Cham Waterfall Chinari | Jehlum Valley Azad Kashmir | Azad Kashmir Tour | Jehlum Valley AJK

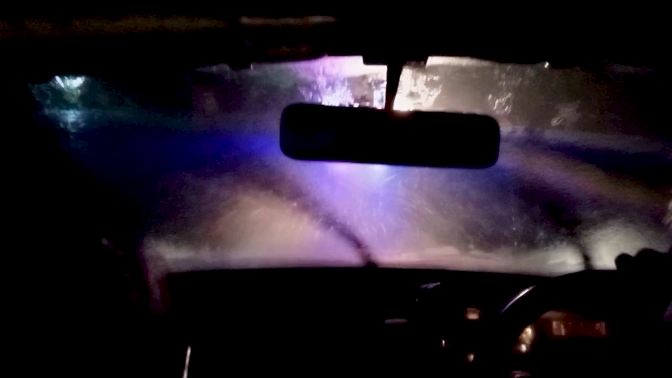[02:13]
अज कुछ भी नजर नहीं आता पाया, माशाल्लाह बारिश बड़ी कमाल दी हो रही है। ये भी देखा एडवेंचर है इस तरह औखे होकर गड्डी चलाना भी।